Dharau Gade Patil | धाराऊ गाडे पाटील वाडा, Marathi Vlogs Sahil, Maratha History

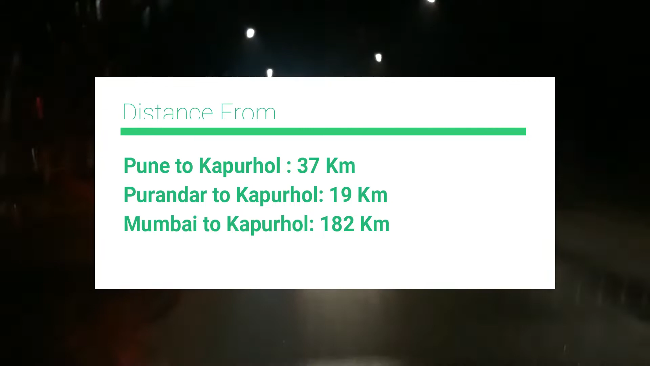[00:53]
किलोमीटर अंतर आहे आणि जर तुम्ही पुरंदरमधनंच येत असाल तर पुरंदरपासून कापूरवड हे केवळ 19 किलोमीटर अंतरावर आहे.